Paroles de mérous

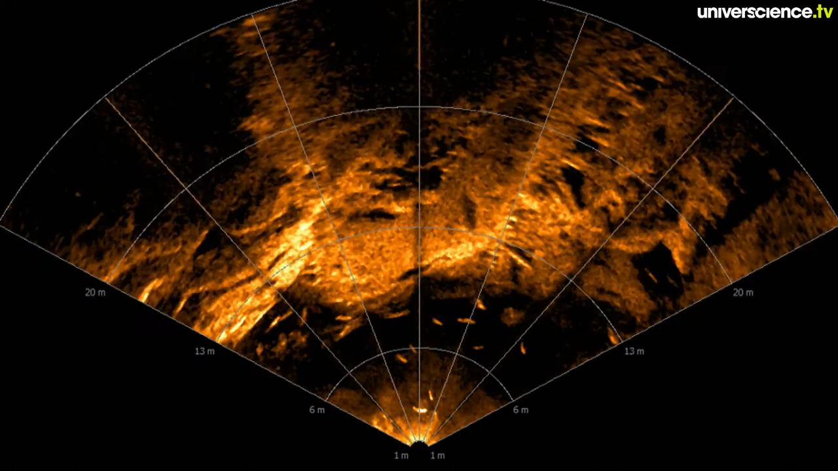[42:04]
Cette technologie acoustique pourrait permettre de percer le secret des eaux brunes de la Guyane. On voit des taches lumineuses qui correspondent aux poissons.
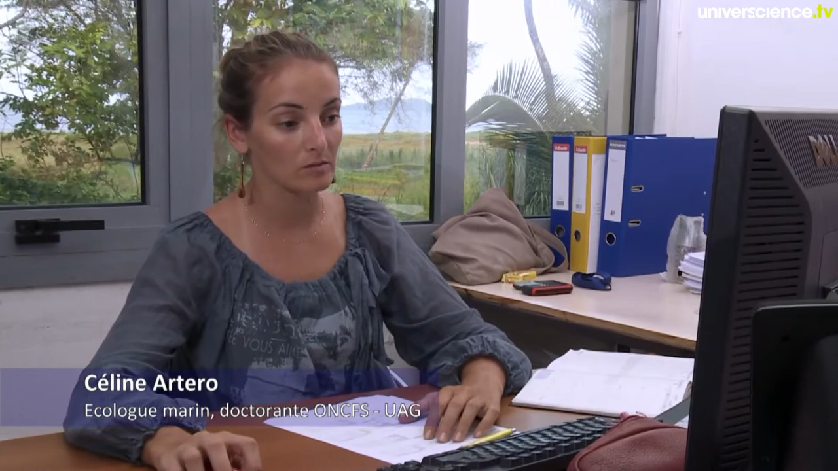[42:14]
Et grâce à leur attitude et à la position au niveau du sol, on en déduit que c'est du mérou ou pas. Ici, on a le sol.
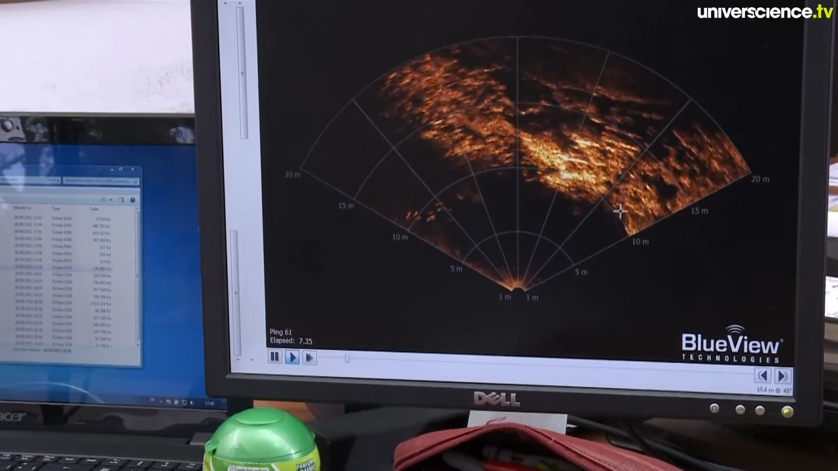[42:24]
Ici, on a l'eau. Et là, c'est la surface. Donc, ce qu'on voit ici sont des mérous géants.
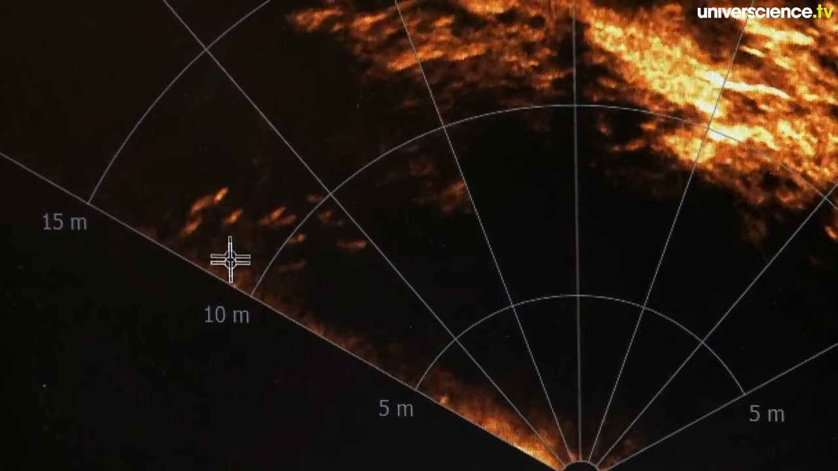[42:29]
On voit un petit peu l'attitude plus ou moins grégaire du mérou. Il reste plus ou moins immobile.
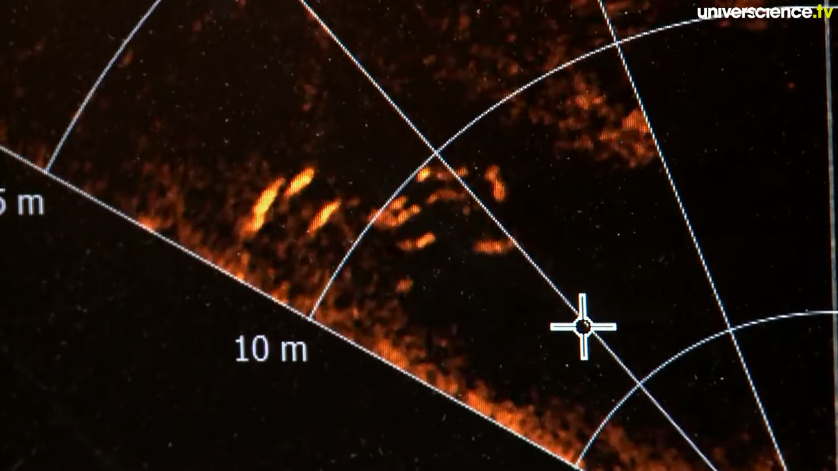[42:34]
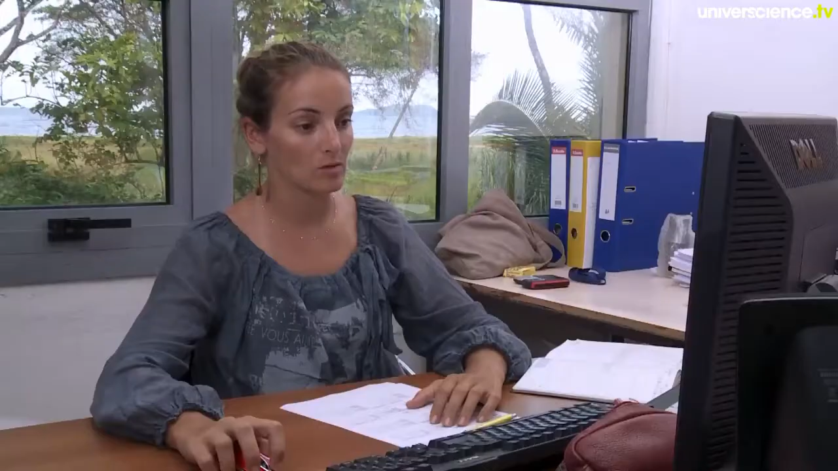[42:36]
On aperçoit un requin, au bout d'un moment, où on distingue vraiment bien les nageoires pectorales,
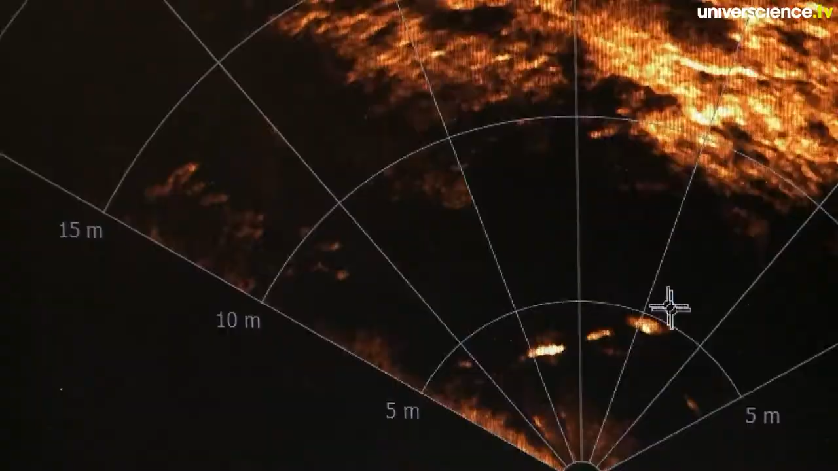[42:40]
qu'on ne distingue pas du tout sur le mérou.